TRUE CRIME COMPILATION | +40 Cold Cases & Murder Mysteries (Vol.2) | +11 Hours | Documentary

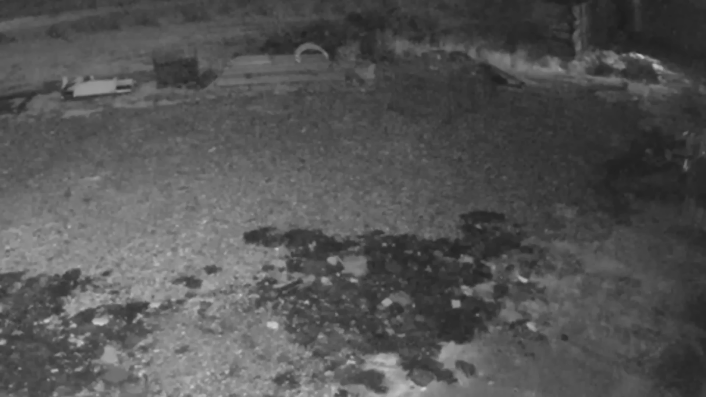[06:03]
The police were also able to locate the criminal's dark Mercedes, which he used to flee the crime scene, but the vehicle had some issues. Let's look at the CTV footage from the evening of December 31. A week following L.A.'s death, the bright, flashing light you see now is fire. The criminal knew that the police were only a few steps away from apprehending him, so he burned the Mercedes to destroy any evidence that the police might find there during a search.
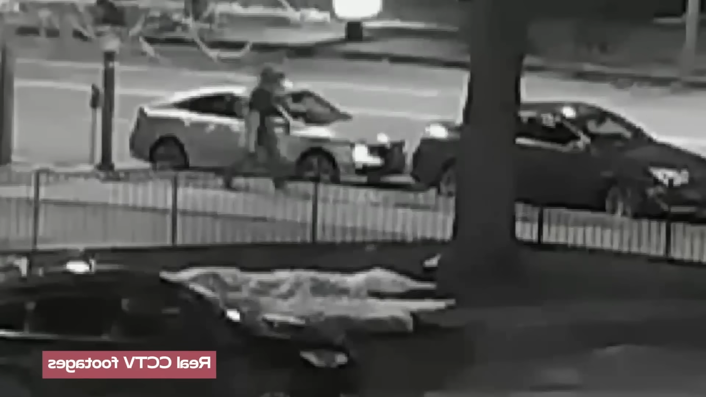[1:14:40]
being carried to his car they got in the car and left 14 minutes later the police had to find answers to numerous questions
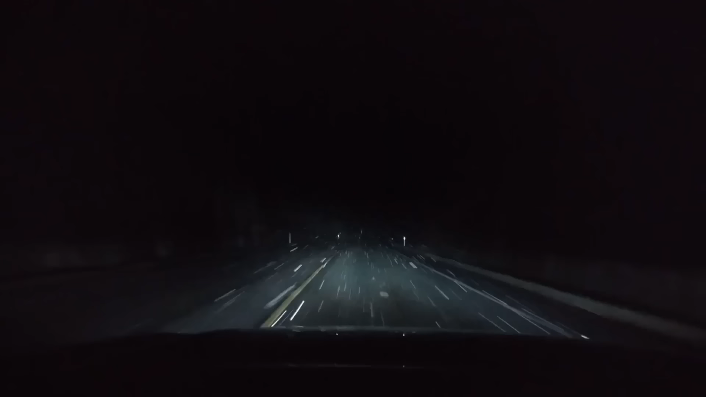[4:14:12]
the absence of cameras resulted in a lack of surveillance footage according to police whereas on the stretch of road where the incident occurred a witness who heard however they did hear the sound of a car speeding away there was nothing visible in the darkness